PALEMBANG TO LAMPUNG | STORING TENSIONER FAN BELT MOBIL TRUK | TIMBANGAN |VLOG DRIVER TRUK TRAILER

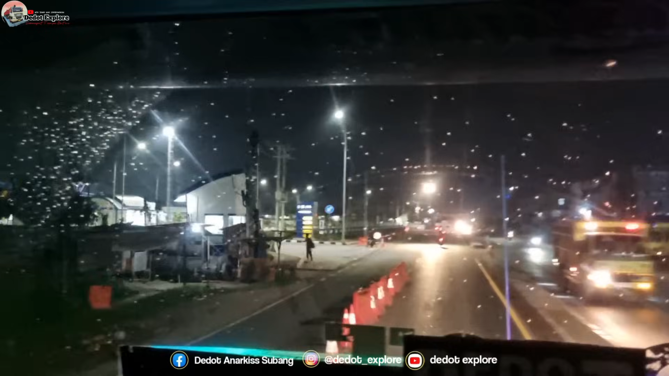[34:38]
dan seharian banyak postingan yang macet. Yang macet karena masuk semua nih guys.
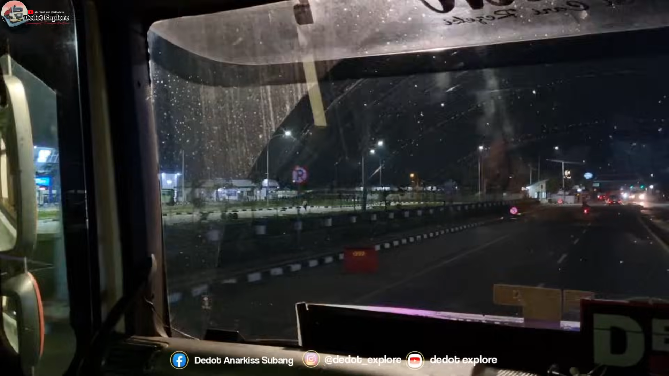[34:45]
Di Palembang ada timbangan 2 nih. Dari yang masuk Palembang untuk yang dari
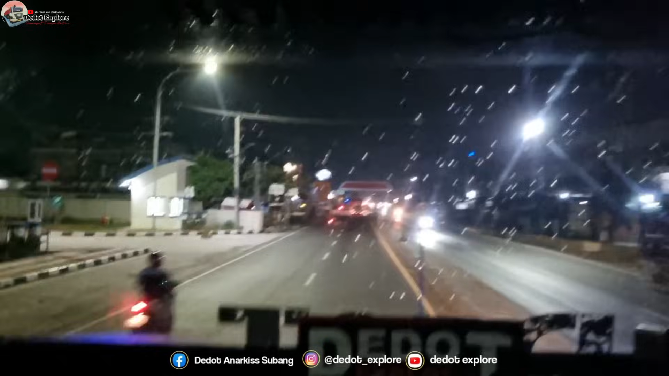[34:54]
Riau atau dari arah Jambi ada sebelum terminal Alang-Alang Lebar nih. Dan yang arah sebaliknya di sebelah samping
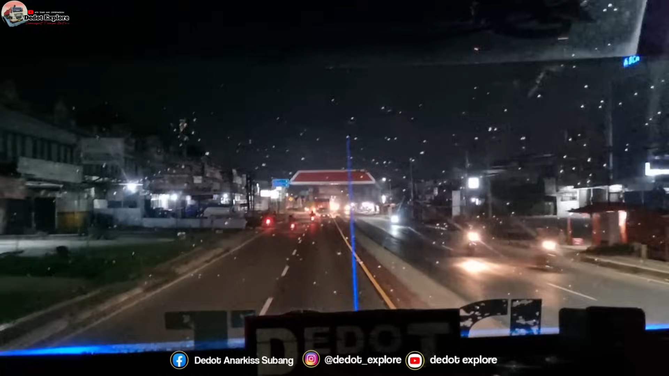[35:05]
SPBU Musi Duo setelah jembatan Musi guys, sebelum jembatan Musi yang Musi Duo.
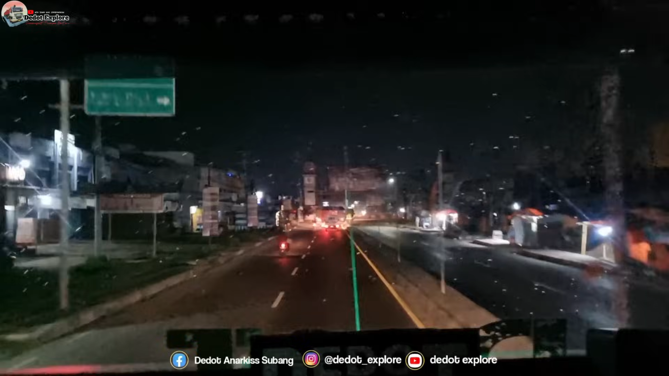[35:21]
Lagi rame nih jadi perbincangan para driver angkutan barang nih guys. Nah ini gimana ini kondisi ini ke freeway, bingung juga sih ini dia dibikinnya ditutup-tutup pemblokan jalannya.
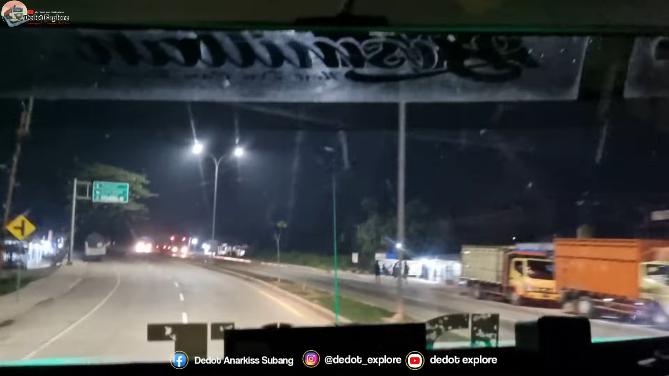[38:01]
Lama banget guys, sudah lama banget nggak ngelihat gerbang tol Keramasan nih guys. Hari Kamis guys, tanggal 30 jam setengah satu malam nih guys, langsung kita